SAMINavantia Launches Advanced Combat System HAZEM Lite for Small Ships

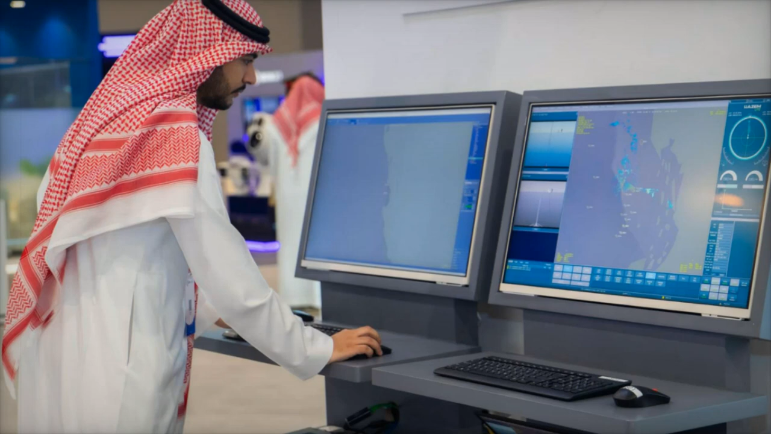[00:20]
an advanced combat management system, CMS tailored specifically for smaller naval vessels with low and medium warfare capabilities.